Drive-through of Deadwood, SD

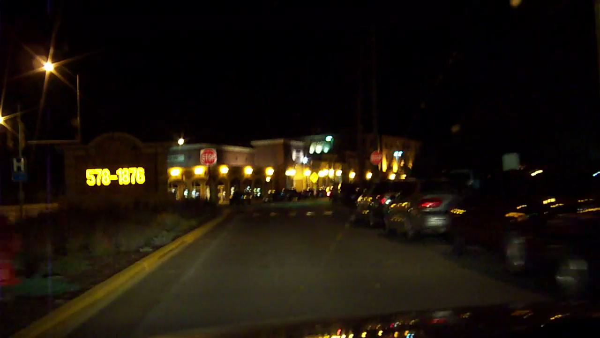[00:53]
Redwood, South Dakota. Turn left, U.S. 14, U.S. 85, high in airway, then, at the end, after one quarter mile,
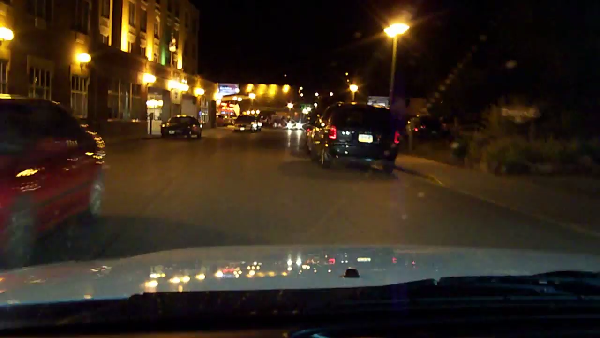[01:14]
turn left, then, at the end of the road, turn right.